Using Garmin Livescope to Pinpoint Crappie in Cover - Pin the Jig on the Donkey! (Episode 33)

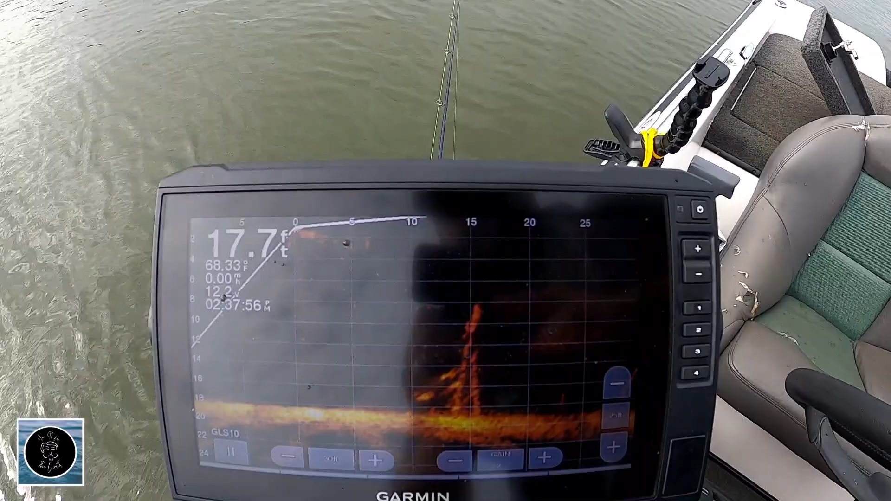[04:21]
On screen: depth 17.7 ft, water 68.33°F
So, they're more than just crappie here. The crappie that I'm shooting for are the ones that are lined up. They got kind of scattered when I caught that one. But, these right up through here are crappie.
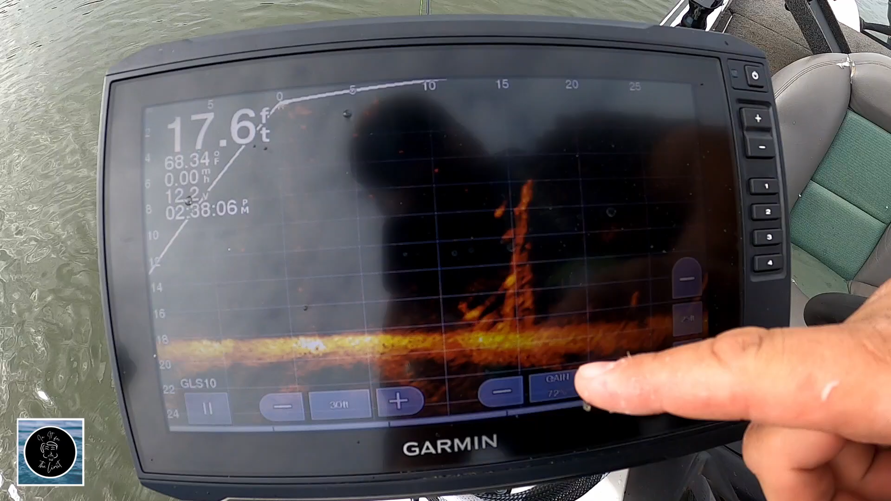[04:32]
On screen: depth 17.6 ft, water 68.34°F
Now, you'll see some. They've kind of scattered too, swimming out here like this right here. And those are little white bass or stripe.
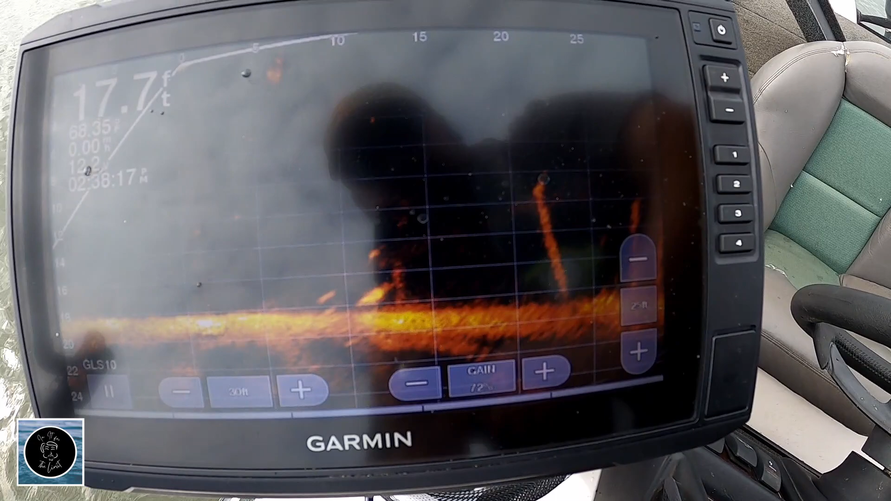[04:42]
On screen: depth 17.7 ft
And, I actually had some bluegill too.
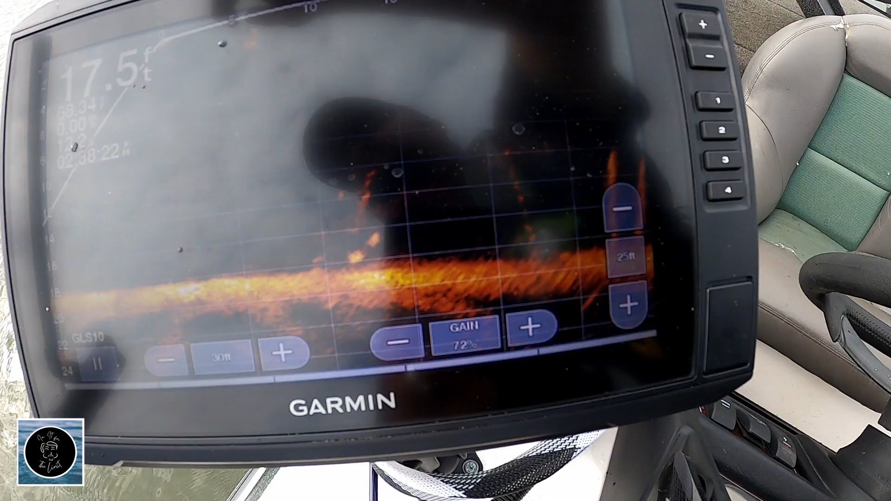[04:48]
On screen: depth 17.5 ft
So, when I'm trying to target, there are these that are more stationary.
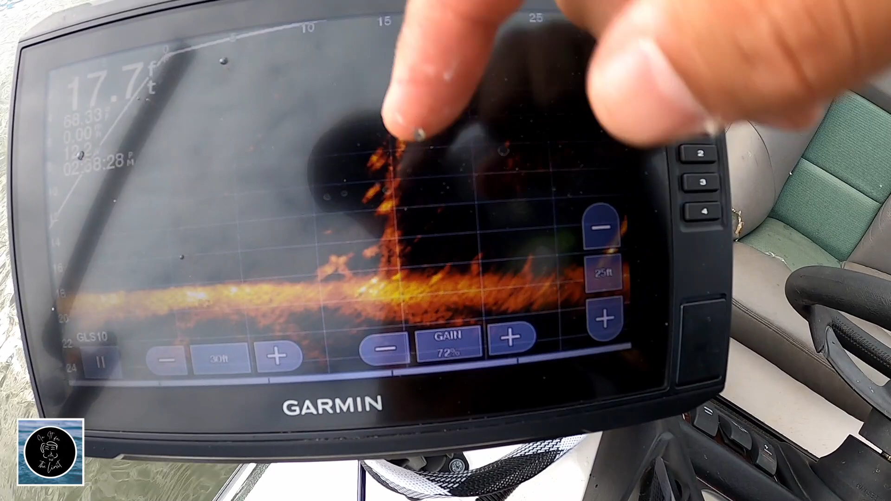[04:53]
See how they're holding on to that pole? They're not moving a lot.
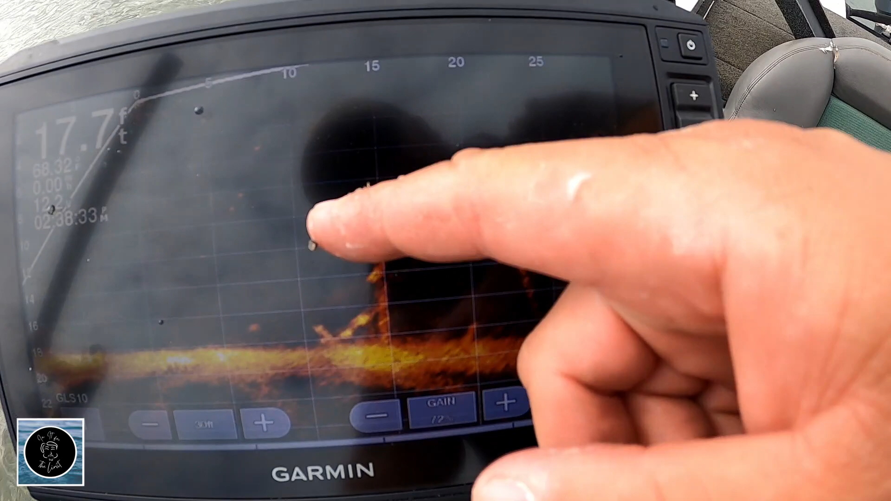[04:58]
On screen: depth 17.7 ft
These off here on the offshoot, I'm not sure if those are crappie or not. But, these that are really holding still right there, like this one right there on the bottom.
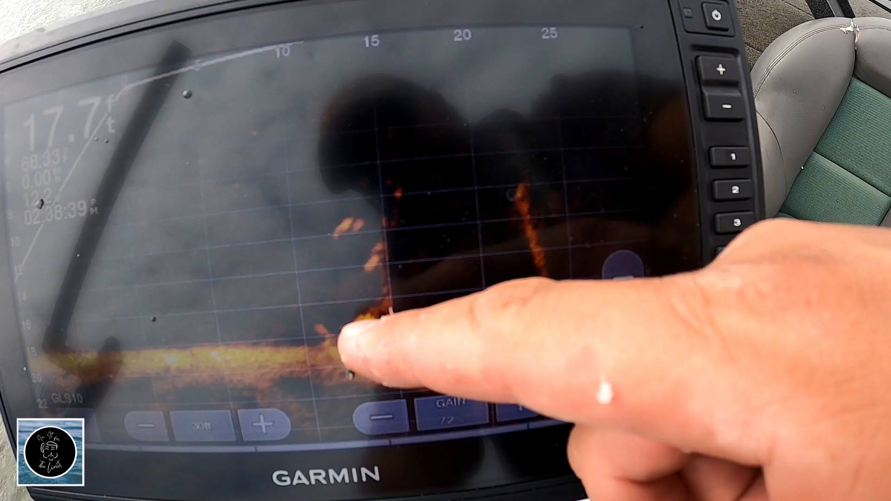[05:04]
That's what this other 12-incher was doing.
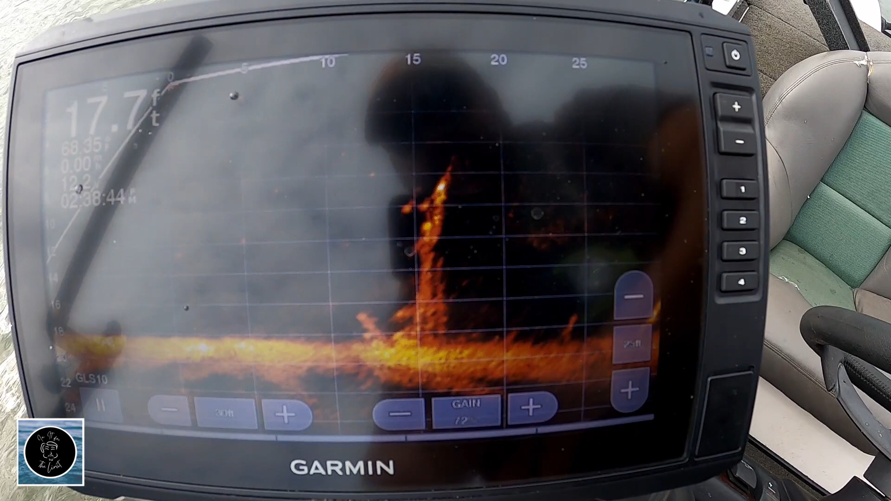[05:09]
On screen: depth 17.7 ft
So, this is a lot of snipe fishing right here, which without the scope, it's kind of hard to do.
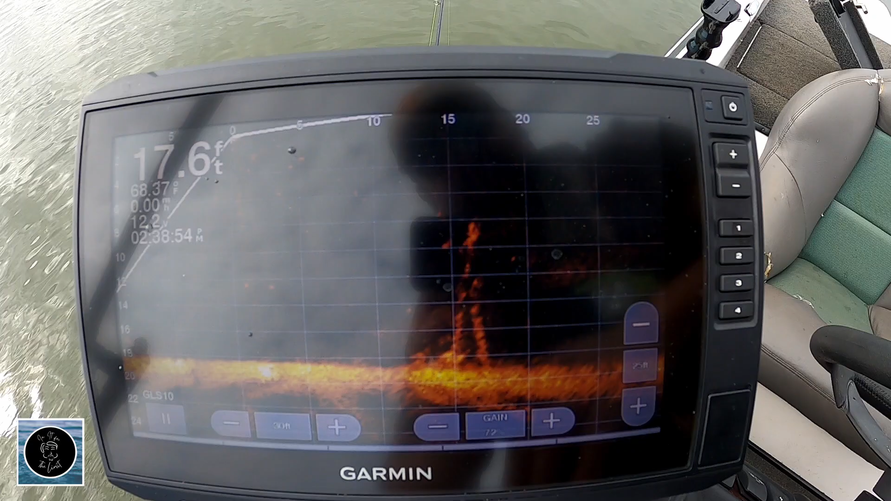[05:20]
On screen: depth 17.6 ft
But, since we do have the scope, we're doing it. So, that's what I'm targeting right there.
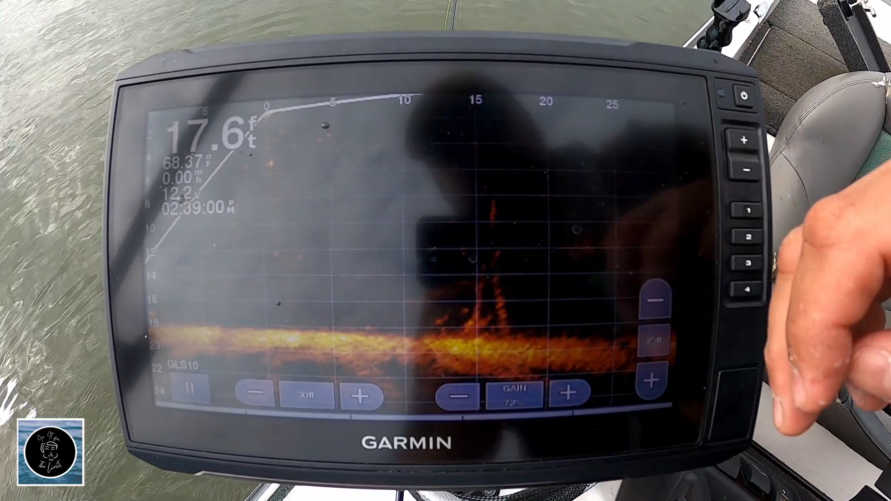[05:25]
On screen: depth 17.6 ft
Trying to get these fish that aren't necessarily in a massive school that are a little bit bigger.
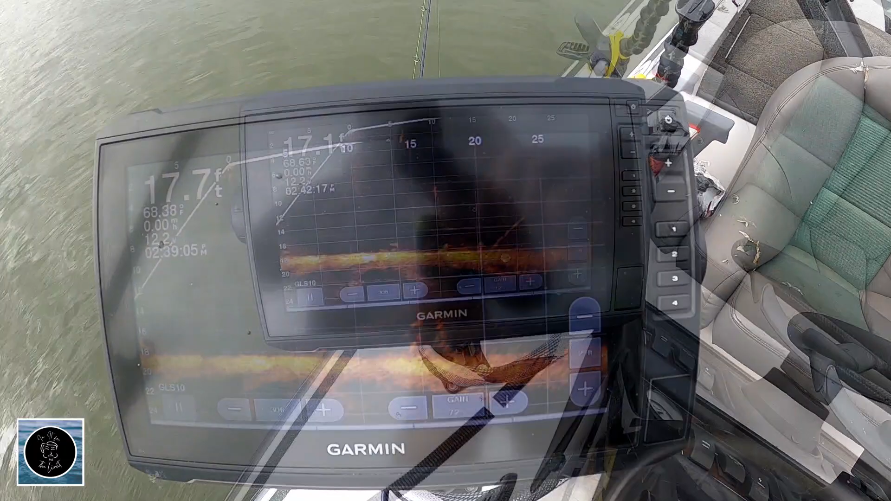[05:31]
So, here's what I'm talking about out here running. And, I said, these right here, those are stripes.